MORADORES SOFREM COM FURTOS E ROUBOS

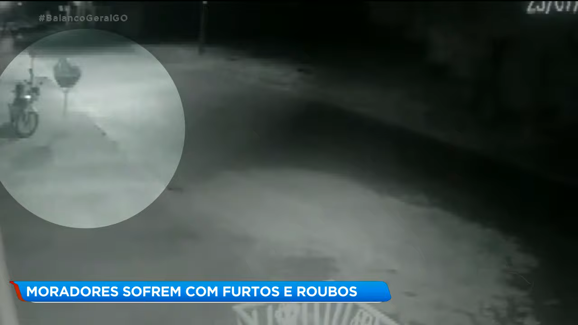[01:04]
Repare que ele aparece atrás da árvore, caminha até a moto e logo em seguida ele sai empurrando o veículo. Ronei, ele usou uma chave Misha, porque ele não chegou a ligar a moto, né? Não, ele não chegou a ligar.